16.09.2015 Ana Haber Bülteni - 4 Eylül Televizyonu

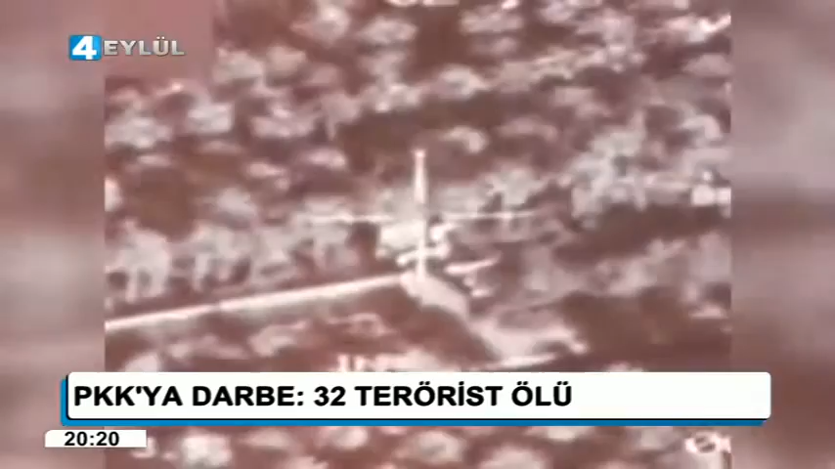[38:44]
Gün boyu terör örgütüne ait hedefler vuruldu. Tunceli-Erzincan arasındaki operasyonda 17, Van'da 1, Hakkari'de 5 ve Siirt'te 9 olmak üzere toplam 32 terörist öldürüldü.